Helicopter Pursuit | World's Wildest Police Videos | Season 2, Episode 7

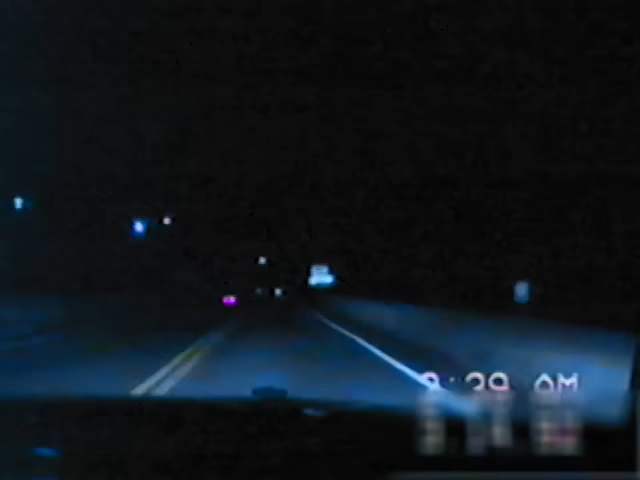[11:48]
And these kids are going way too fast. The car tips over. Its taillights turning one on top of the other. And what's about to happen next is incredible.
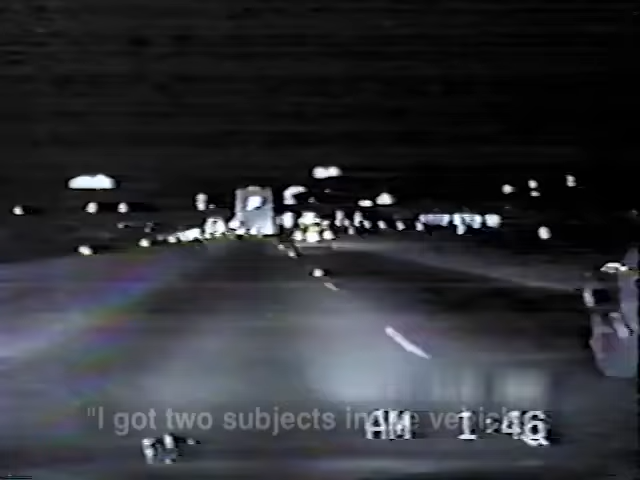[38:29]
I've got two subjects in the vehicle, about 16 years old, 17. Both may have weapons.